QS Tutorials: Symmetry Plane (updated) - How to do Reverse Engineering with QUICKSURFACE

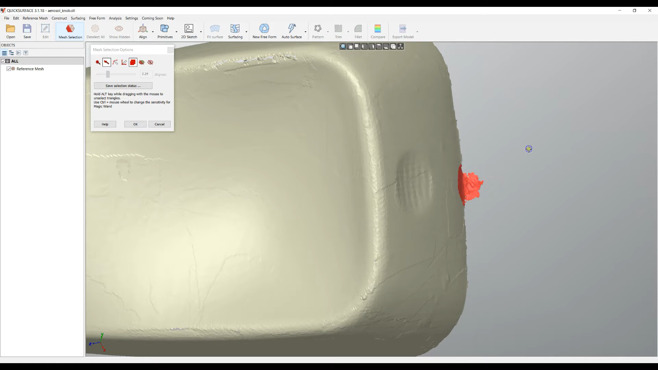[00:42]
and right click and hide select. The reason for this is that I want to leave on the screen only the area of my scan object which is symmetrical because what I need is to find this symmetrically.